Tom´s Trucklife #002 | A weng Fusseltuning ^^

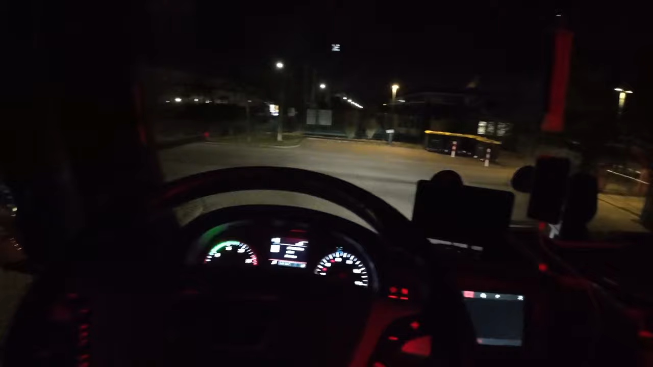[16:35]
So, jetzt geht's nach Hause. So lang genug. Die Straße ist hier nicht so super schön. So eine typische Industriestraße.
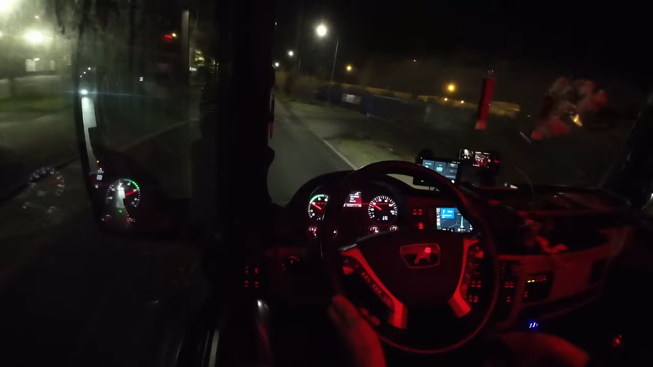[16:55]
Aber dann seht ihr mal Kassel bei Nacht. Meine Güte. Wegen im Osten sind die Straßen schlechter. Viel, viel besser.
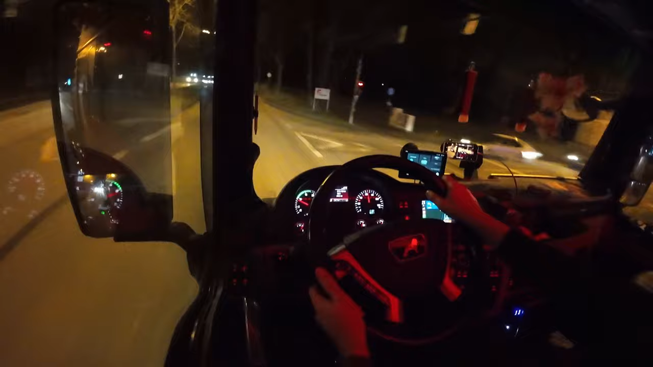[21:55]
Jetzt gerade Kassel von der A, meine A49 aus, genau Richtung Platz der Deutschen Einheit rein. Müsste Abfahrt Waldau sein.